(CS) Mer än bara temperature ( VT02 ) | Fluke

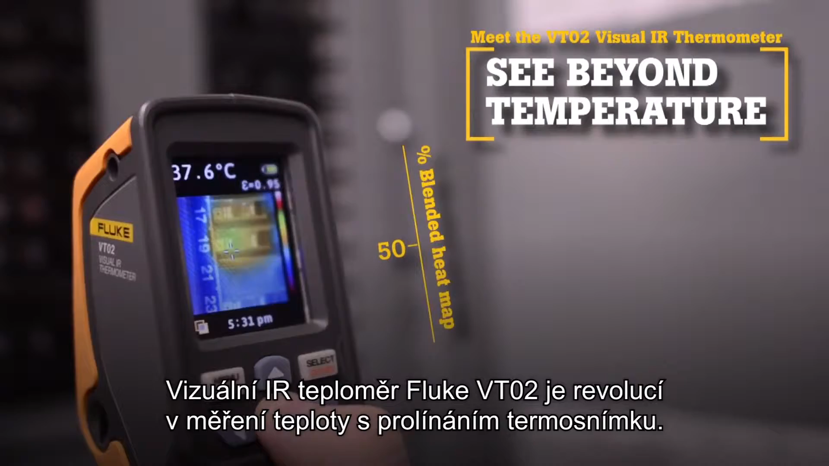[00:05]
On screen: spot 37.6°C
Now there is a new tool category, Visual IR Thermometers. By taking thousands of measurements per second,
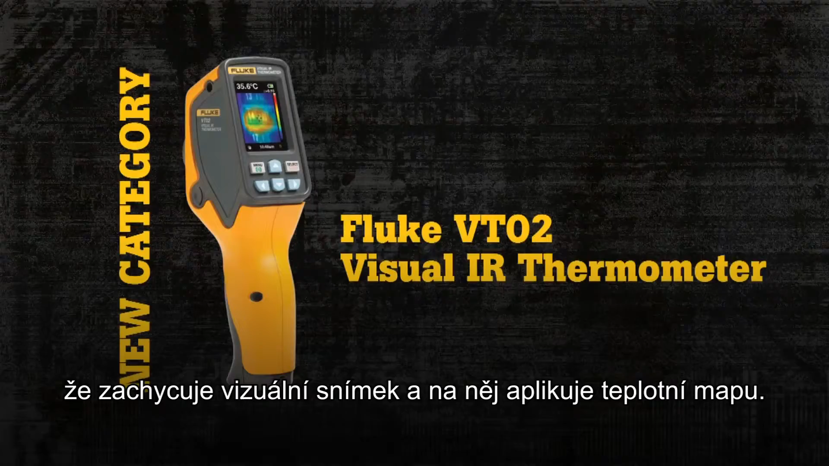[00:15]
the Visual IR Thermometer works by taking a visual image and applying a thermal heat map.
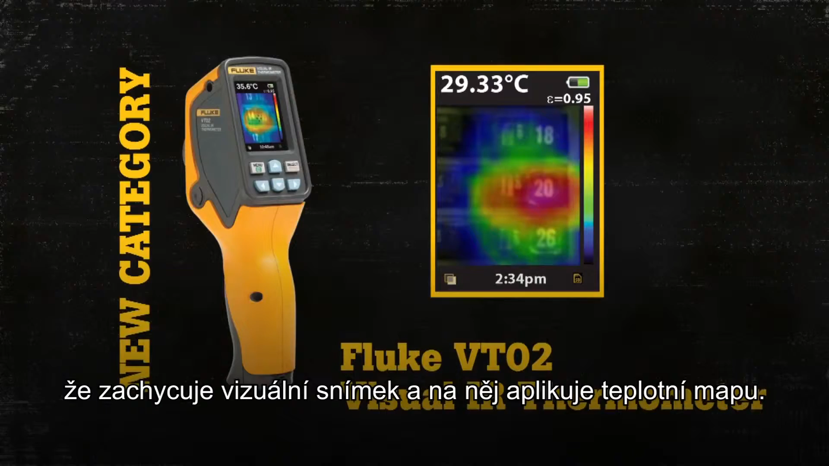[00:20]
There are five key benefits of the VT02 over other temperature measurement devices.
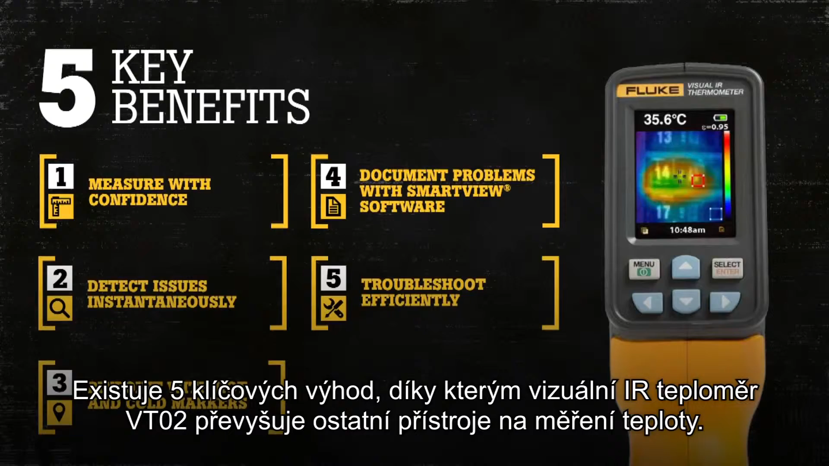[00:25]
On screen: spot 35.6°C
First, traditional infrared thermometers only measure an average temperature of an area,
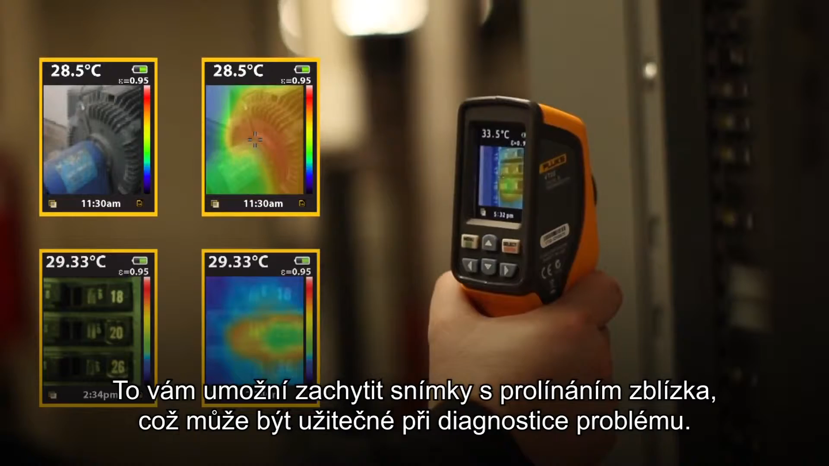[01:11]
Third, the blended image of the VT02 lets you simultaneously track the hot and cold spots.
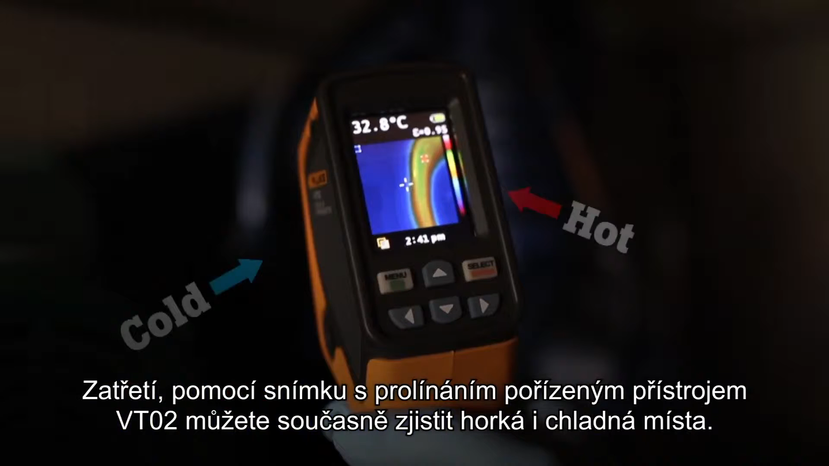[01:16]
On screen: spot 32.8°C
Simply align the center point with either marker and
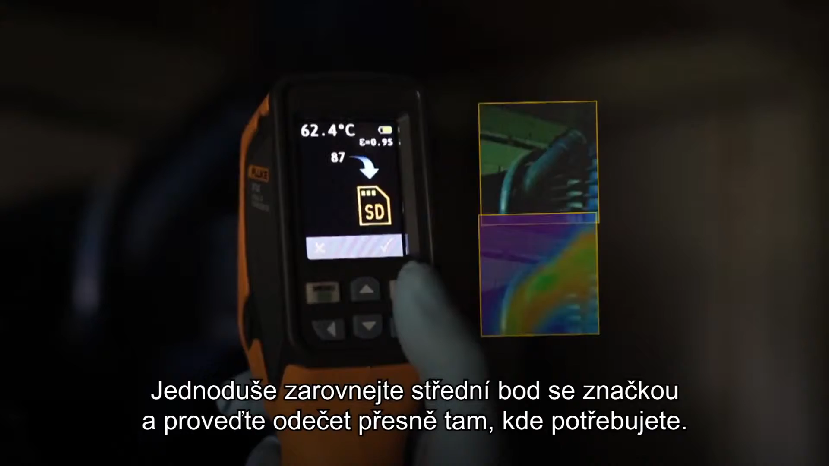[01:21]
On screen: spot 62.4°C
take a pinpoint reading exactly where you need it. Fourth, compact and intuitive.